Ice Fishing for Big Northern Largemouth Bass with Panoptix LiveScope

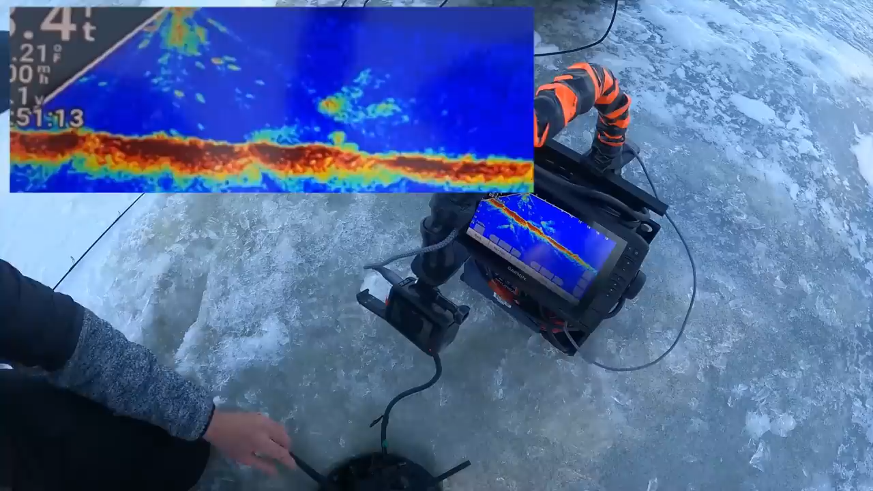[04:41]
That's a fish for sure. Oh wait, that's not very far. So it's like that way?
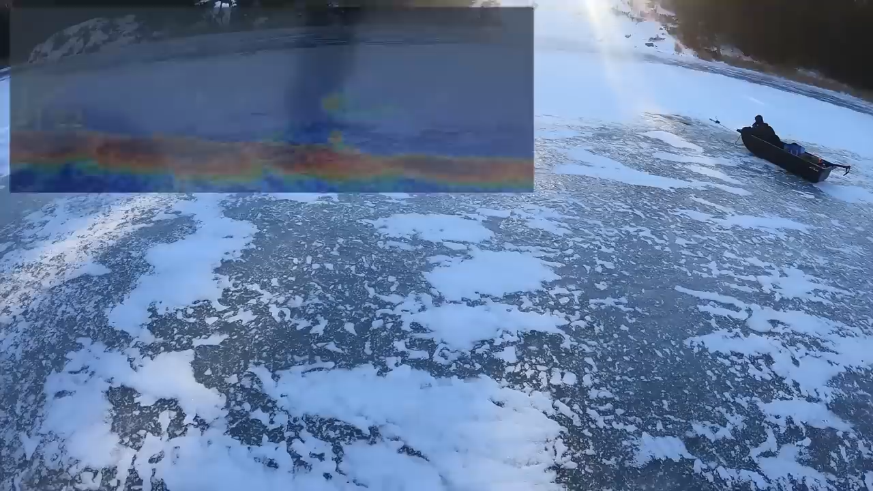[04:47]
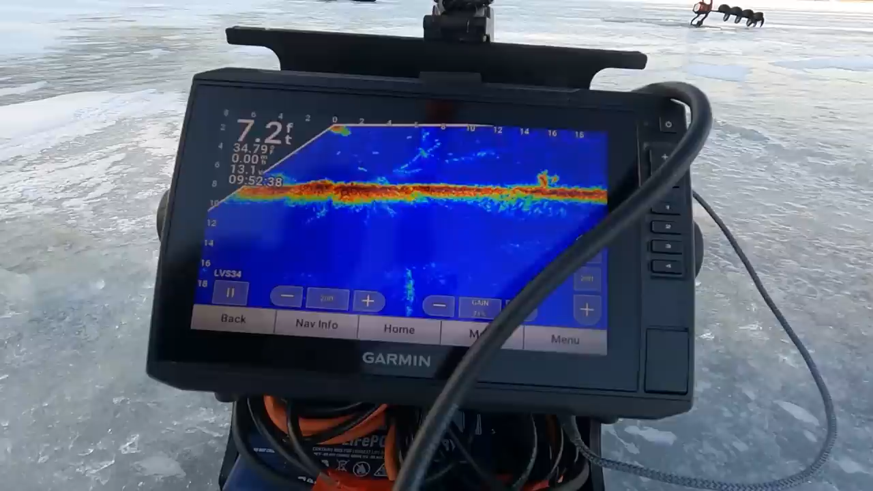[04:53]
On screen: depth 7.2 ft
Oh, come here. Is this recording? Yeah. Yeah. Looks like a fish on that stalk.
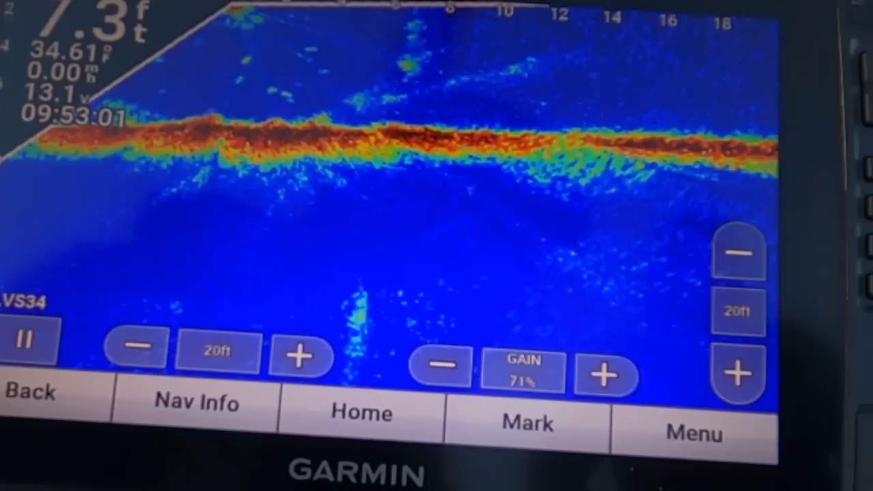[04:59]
So over there, like that, that's a fish in that stalk. It looks chonky. Like, look at that. That's a fish. Yeah, boy. A big chonky, large mouth.
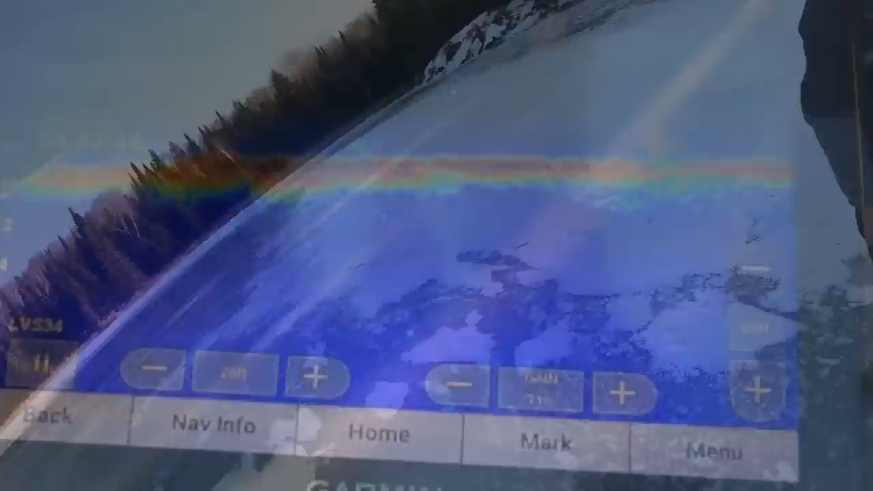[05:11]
Do you think it's that old? That's probably more than 15 feet though. Yeah. We'll try it.
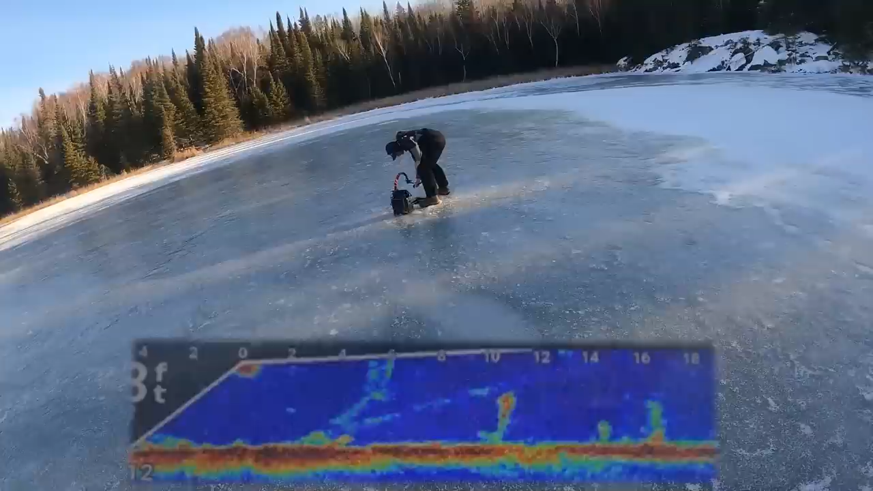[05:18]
Yeah, we're in the weeds. But I think like you would be like right on the...